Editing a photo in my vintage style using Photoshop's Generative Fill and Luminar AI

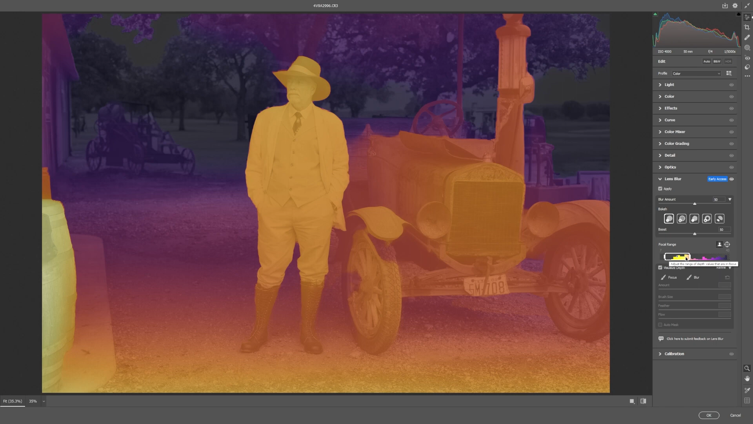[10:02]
And you can see that the yellows is what's really in focus. It goes to the oranges, which is a little more out of focus. Everything else is blurred. And I can tweak that here. I can move this slider over.